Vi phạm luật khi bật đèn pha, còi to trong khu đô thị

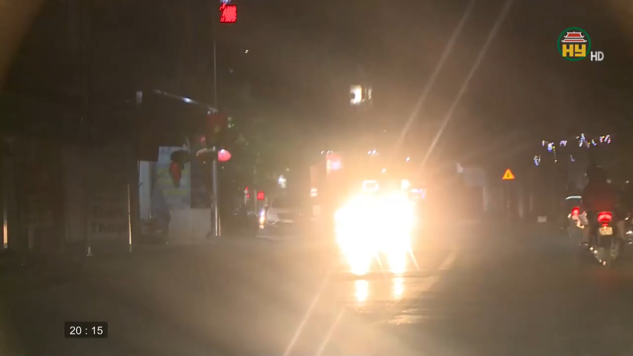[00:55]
cho khu dân cư sẽ làm ảnh hưởng rất lớn đến tầm nhìn về hướng đường phía trước với lái xe ngược chiều
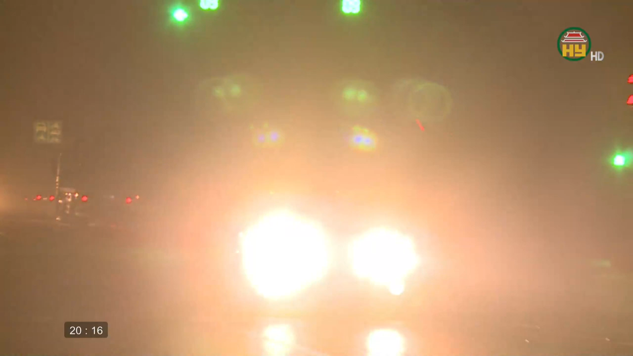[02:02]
ức chế và tỷ lệ xảy ra tai nạn giao thông sẽ cao hơn Điều có thể dễ dàng nhìn thấy cảnh trời chiều chập trọng và những lái xe lên đèn pha Khi tham gia giao thông, hành vi này thậm chí còn xảy ra phổ biến trong đô thị,